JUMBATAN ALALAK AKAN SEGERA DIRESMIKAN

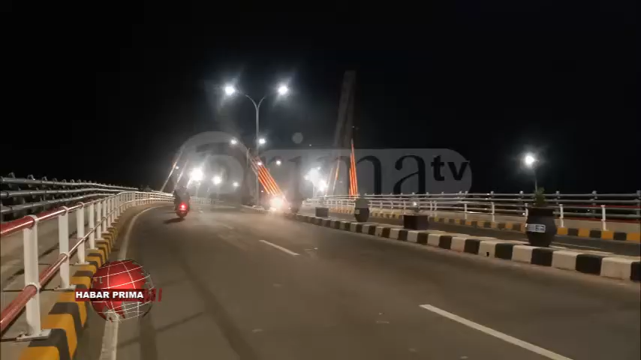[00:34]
Jumbatan alalak satu penghubung antara Banjarmasin dengan Kabupaten
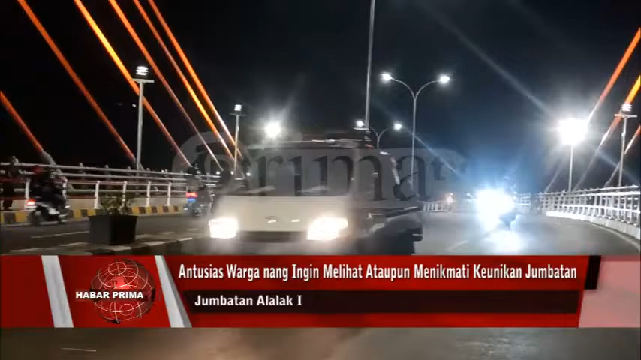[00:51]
namun Jumbatan yang berada di Jalan Hasan Basri atau Kayu Tangi Ujung Banjarmasin Utara ini dipenuhi warga yang ingin menikmati kemewahan wanindahnya pembangunan Jumbatan tersebut, baik kemarian hari maupun malam hari.